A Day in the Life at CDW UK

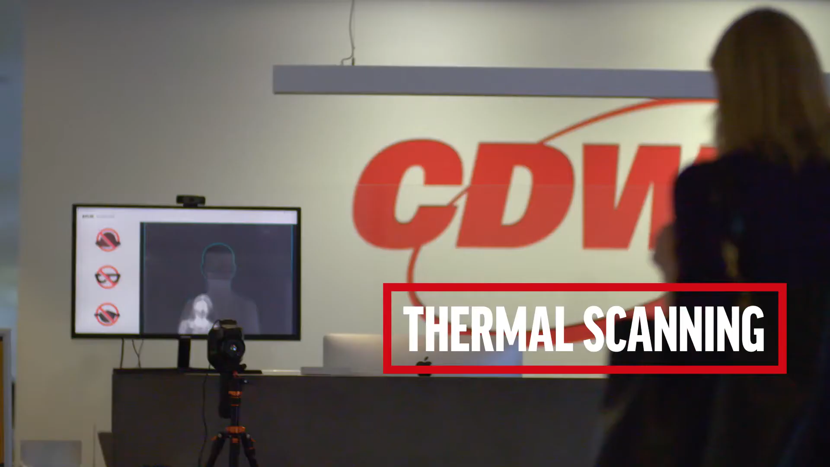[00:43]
There's going to be thermal scanning to make sure that they haven't contracted COVID and that they're safe to enter the workspace.